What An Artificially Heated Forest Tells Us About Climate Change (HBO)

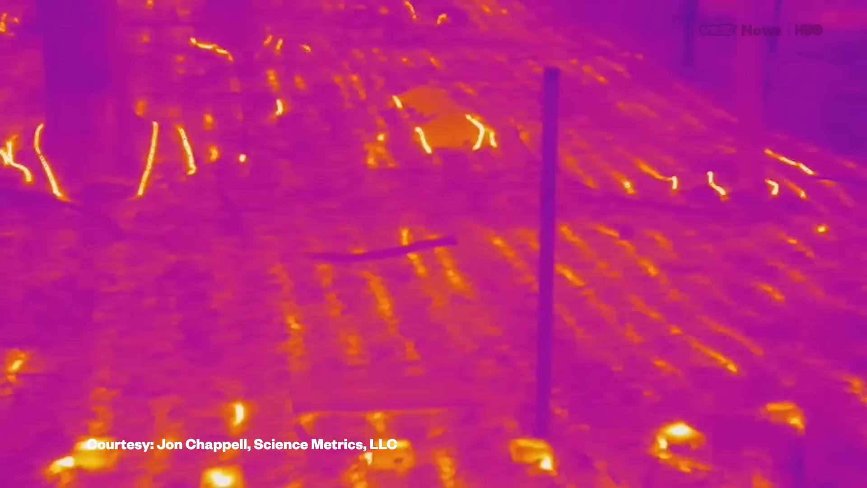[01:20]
So what these images are showing you is the thermal footprint of our cables. So you can see our plots are rectangular in shape and the cables are laid out underground.
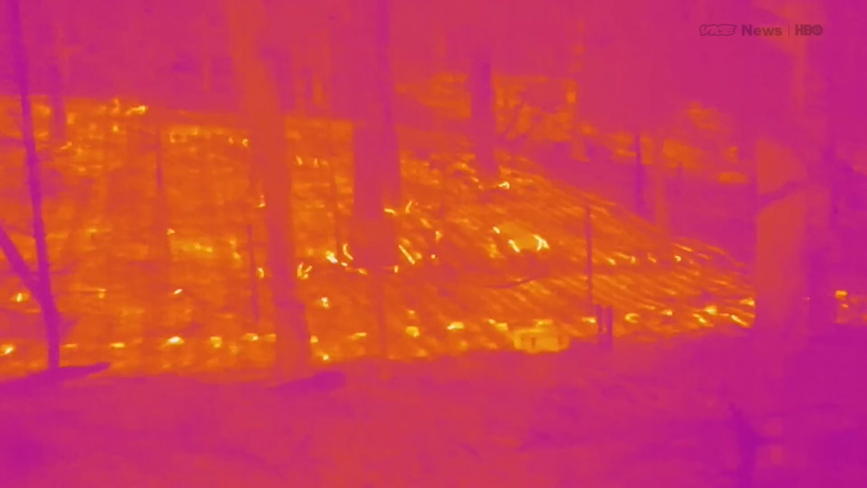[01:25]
So this is supposed to give us an idea of what the soil there, the plants, everything, what it would be like 100 years from now.